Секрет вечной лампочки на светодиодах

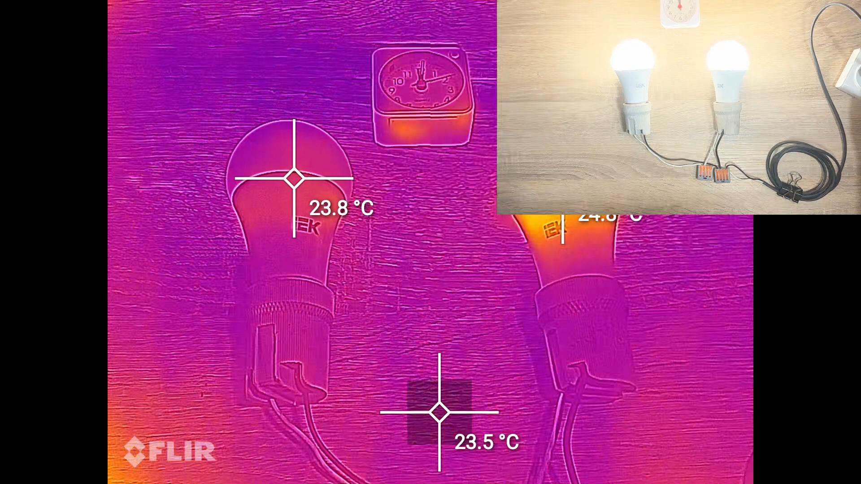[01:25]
Для этого будет достаточно измерить температуру каждой лампы. И вы можете сами наблюдать, как в течение 5 минут нагревается каждая лампочка. Итак, разница составила почти 20 градусов. Складывается впечатление, что обычная лампа работает на пределе возможного, разогреваясь до 70 градусов.
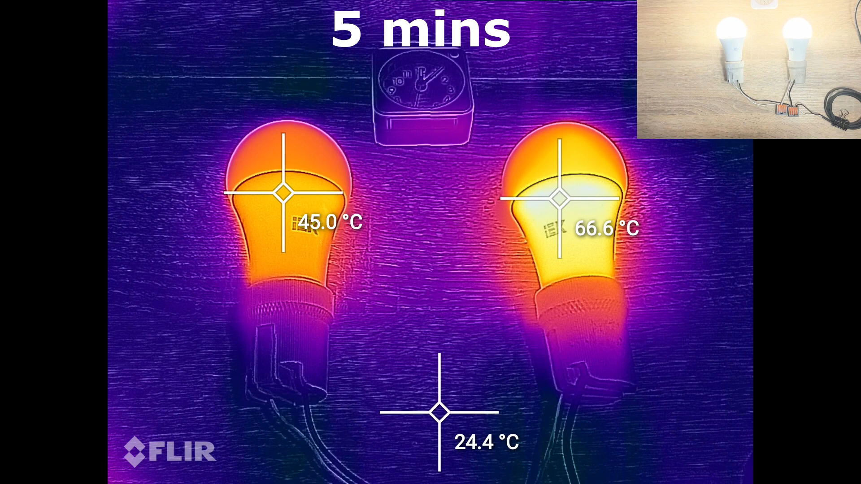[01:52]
При этом вечная лампочка, которая слева, нагрелась всего лишь до 45 градусов.
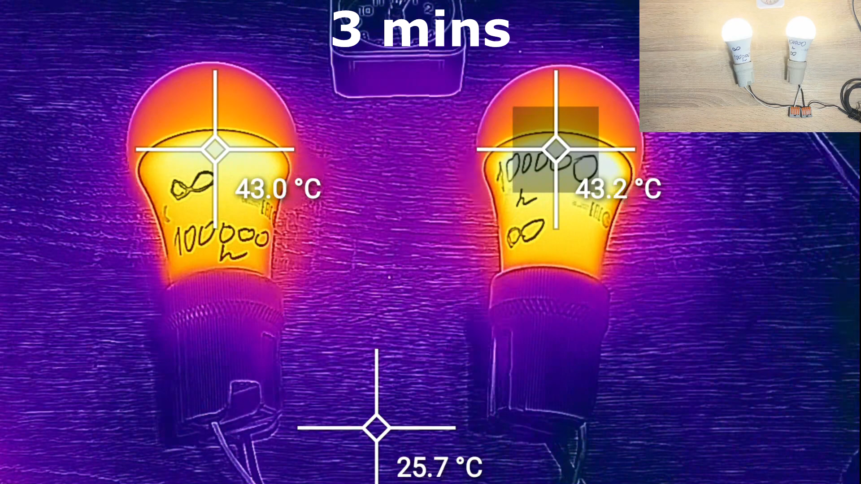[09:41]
Примерно за 5 минут лампы выходят на свой рабочий режим 45-46 градусов.
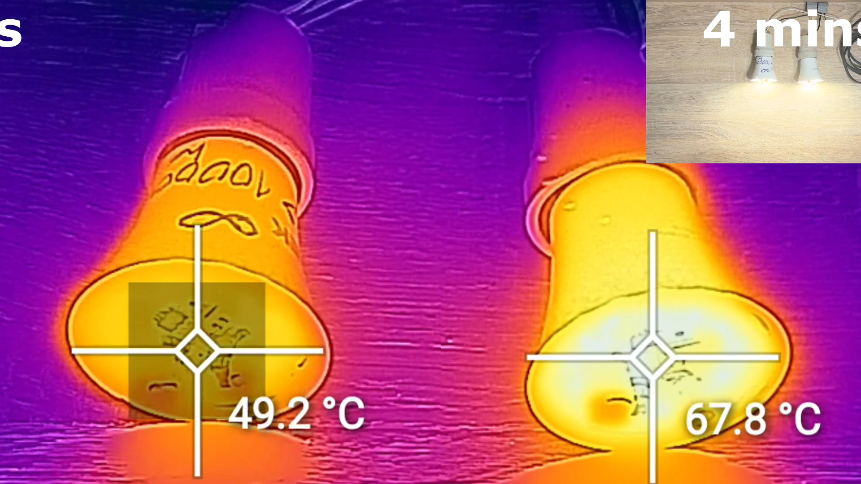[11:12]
Ну а в самой горячей точке температура достигает более 73 градусов.
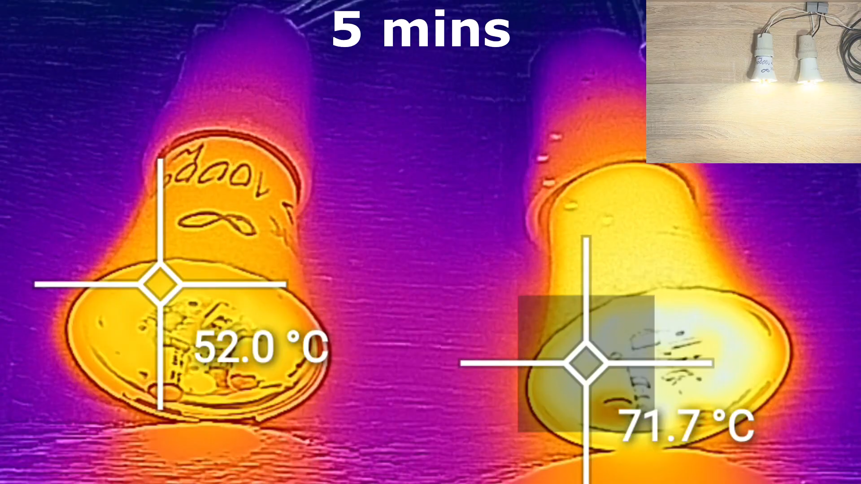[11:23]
Это при том, что комнатная температура всего лишь 23 градуса.